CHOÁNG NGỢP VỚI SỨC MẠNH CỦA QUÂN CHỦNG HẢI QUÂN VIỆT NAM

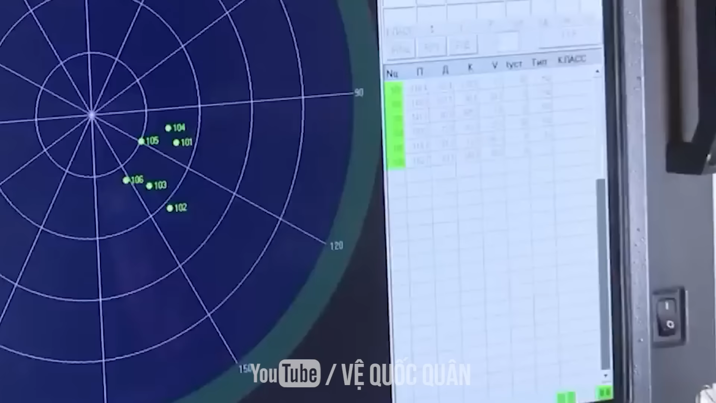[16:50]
K-300 là một trong những hệ thống tên lửa
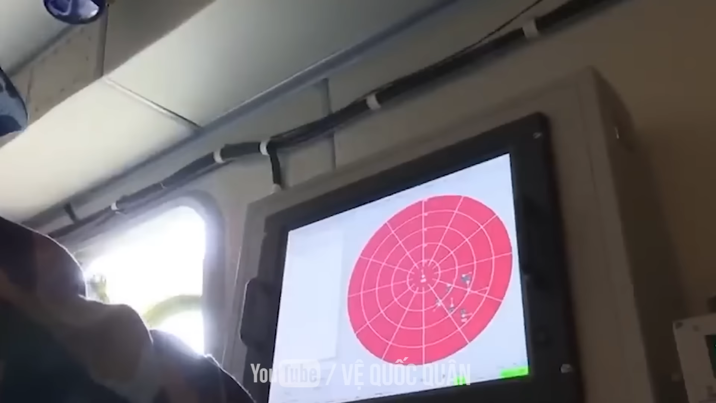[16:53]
phòng thủ bờ biển hiện đại nhất trên thế giới hiện nay Nó